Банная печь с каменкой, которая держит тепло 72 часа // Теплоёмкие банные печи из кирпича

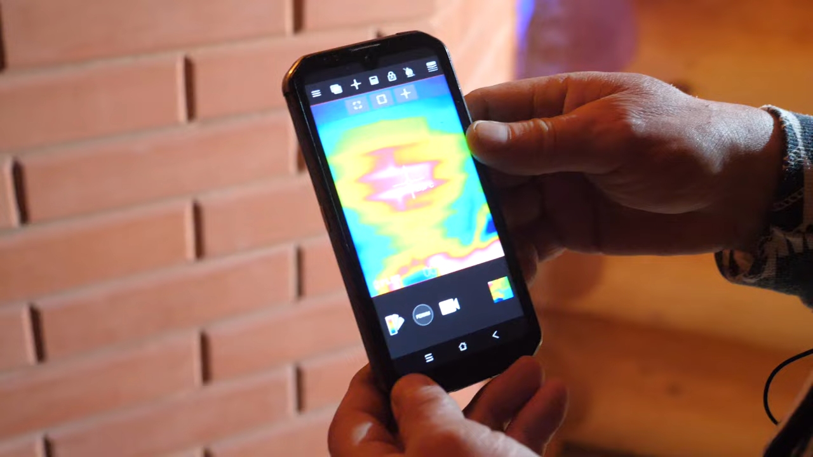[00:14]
Швы белые, там еще теплее, 29 градусов шов. Я всегда затыкаю ваткой, то есть вот эти канальные прочистки.
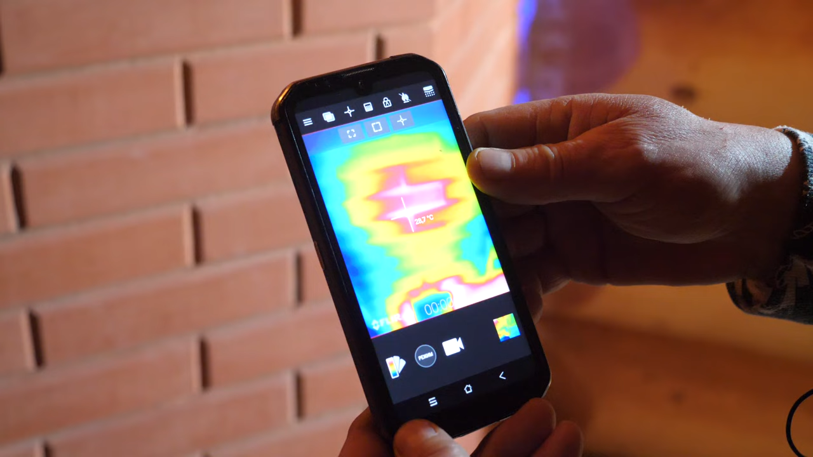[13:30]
прямо еще теплее 29 градусов шов а кирпич кирпич 26 градусов а шов 29 градусов 20
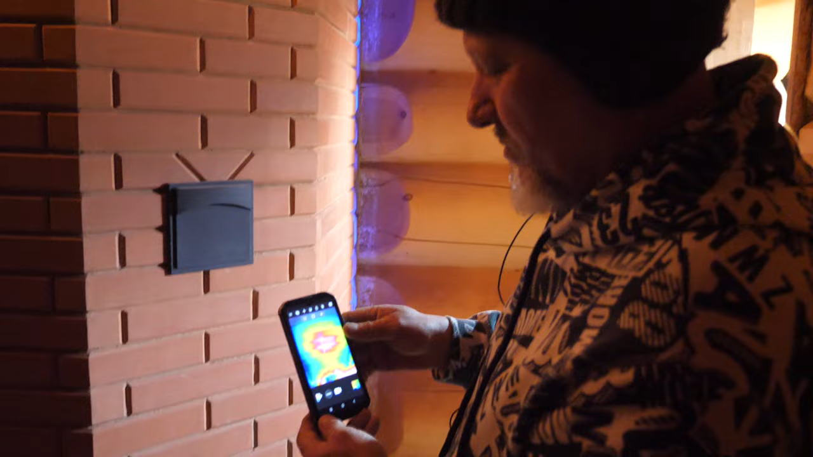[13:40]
мы здесь то же самое то есть здесь вот перекрыши до перекрыши она она потом более холодная и вот следующий ярос колпака 26 градусов да то есть вот
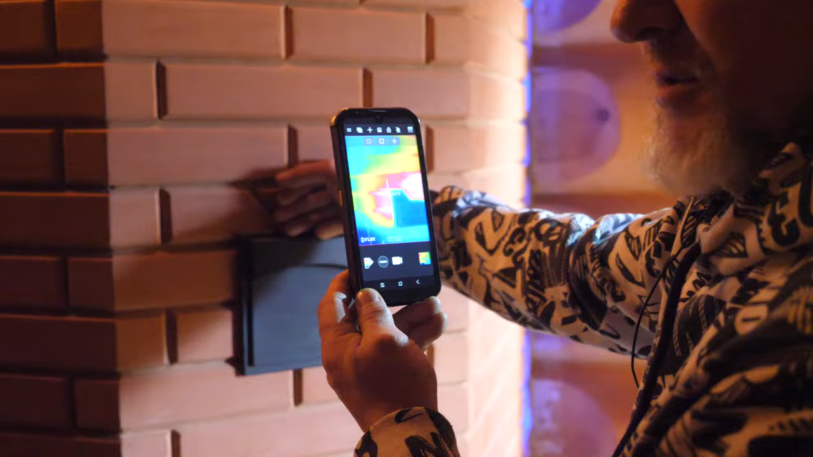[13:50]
вот мы видим вот здесь от задвижки версии то что такое
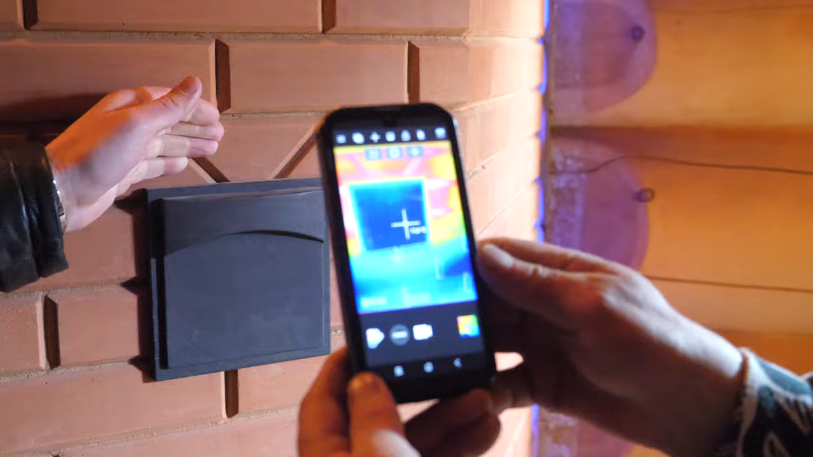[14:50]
уже один назад а кирпич 27 27 на
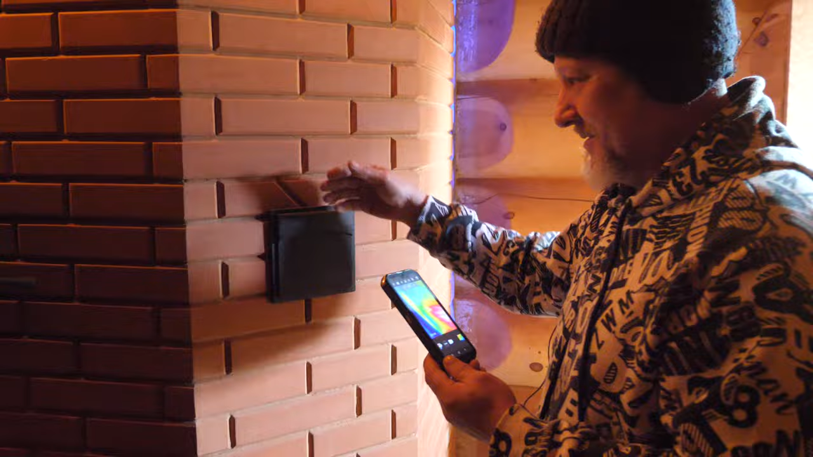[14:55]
кирпич 27 здесь да ну и вот видите вот верхний верхняя часть колпака вот она мы хорошо
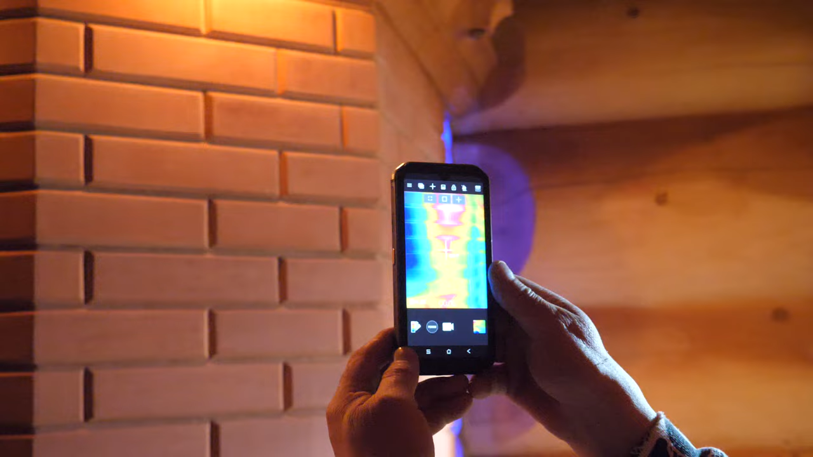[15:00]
видим да смотрите 27 градусов вверх вот под карнизом да под карнизом второй ряд
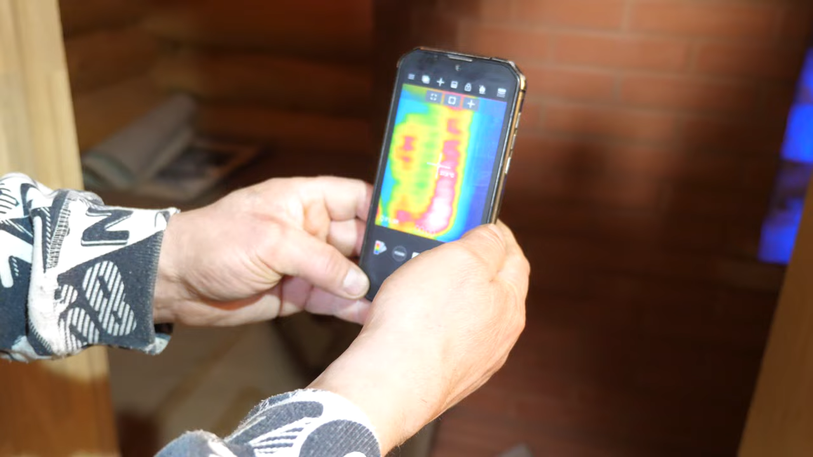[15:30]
есть у нас мисс более горячий о чем я говорил да значит здесь вот 28
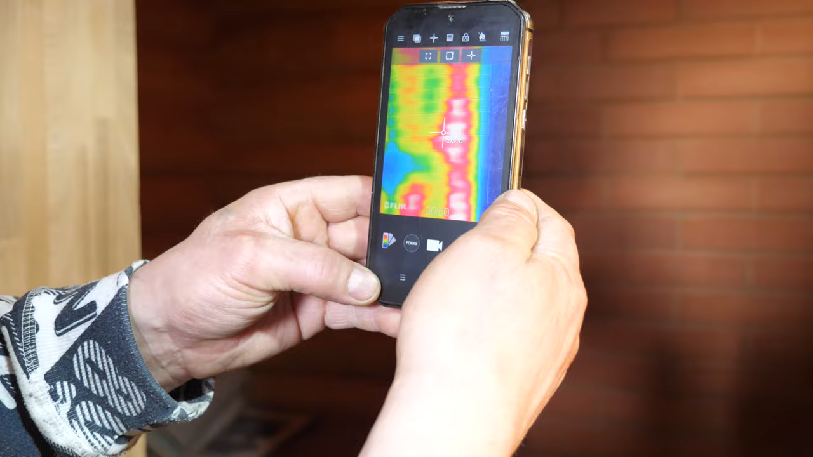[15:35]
27 градусов да вот он поднимается у нас как на рентгене все видно да смотрите 28
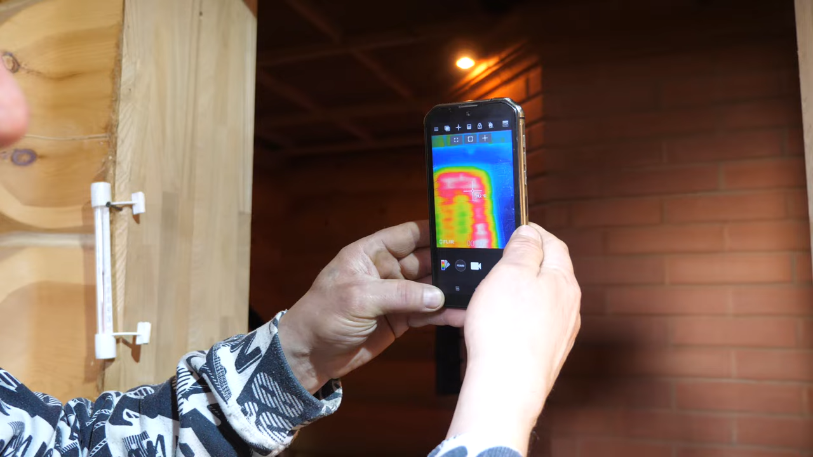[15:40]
градусов 28 внизу 30 и вот вот вот он у нас подъемный
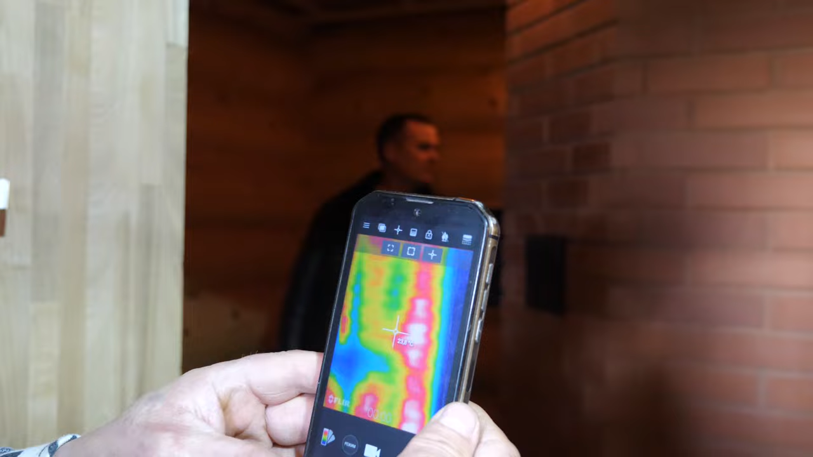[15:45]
канал до в самом конце это дальнее плечо от топки до дальние то есть оттуда вот газа
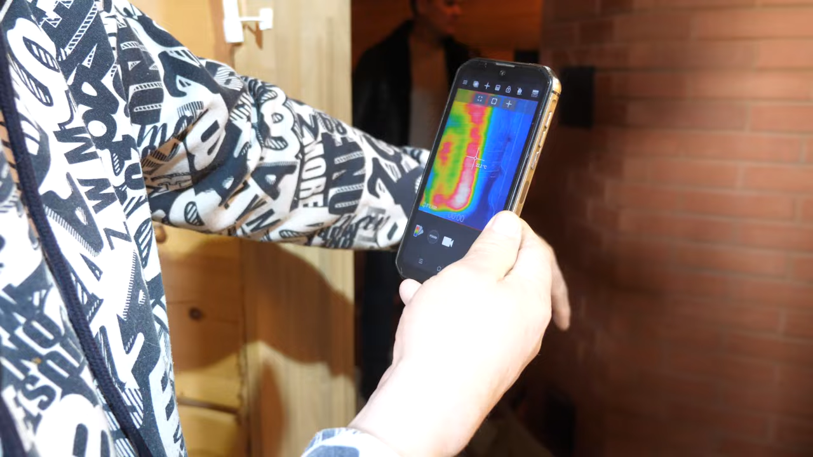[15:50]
проходят сюда поднимаются и потом назад возвращается таким же периметром значит
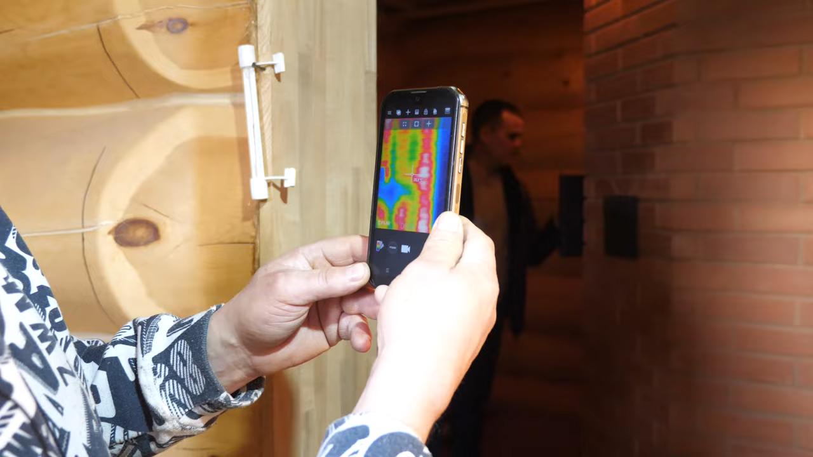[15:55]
это обозначает что внутри стенки тоже разогреты даже более чем до 30 градусов то есть уже конвекция вполне
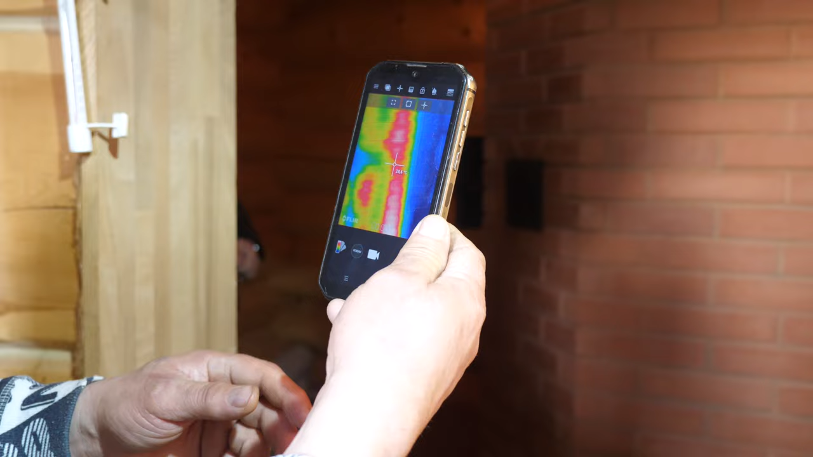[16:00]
идет а соль у нас соль час соль он 5 градусов всего 7 температуры 6
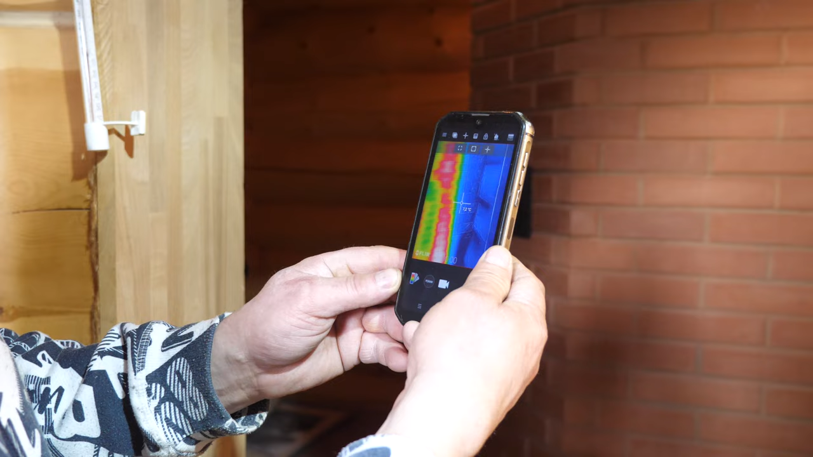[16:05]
и 47 градусов то есть холодненько здесь от камень когда из-под камент
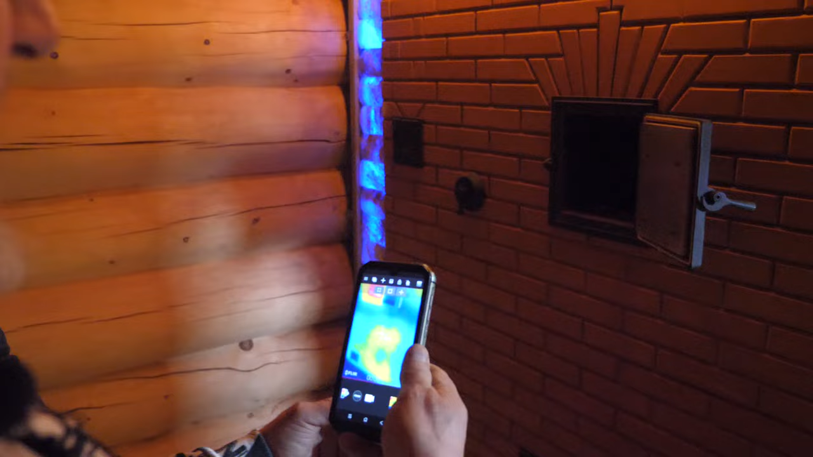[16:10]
идет тепловой удар вниз в стенку то есть этот стенка толщиной 18
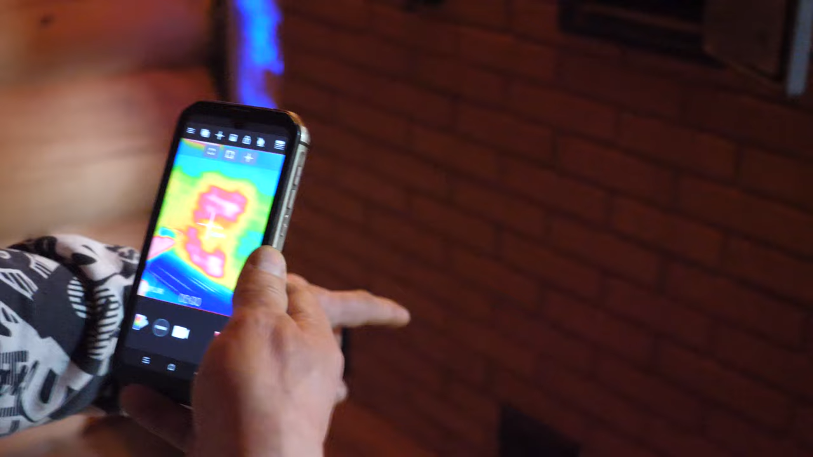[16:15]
сантиметров сейчас она разогрета 24 градуса вот здесь 18 сантиметров
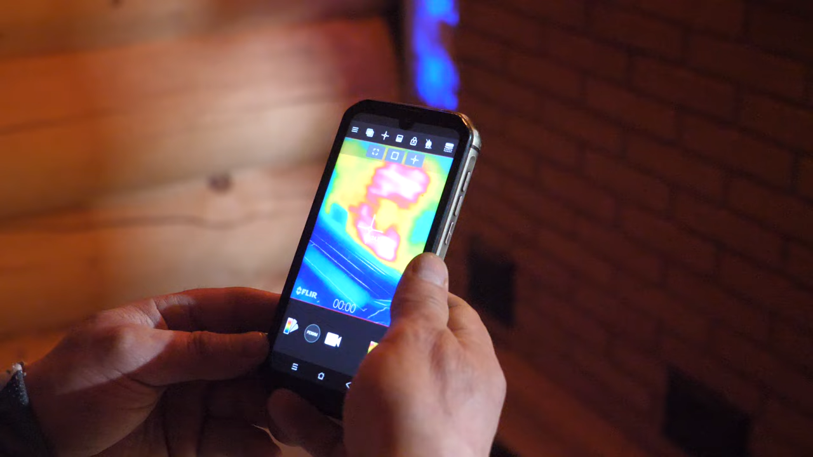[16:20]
24-25 градусов до разогрет 18 сантиметров а там 12 сантиметров она разогрета с дальнего плечо разогреты 34-33 градусов ну здесь вот
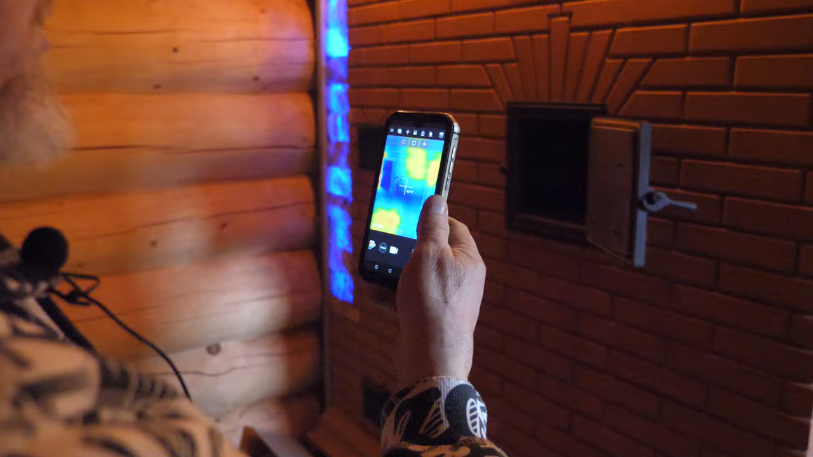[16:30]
перекрыс prophecy она толстая она разогреется со временем да то есть через два часа будет одинаково левое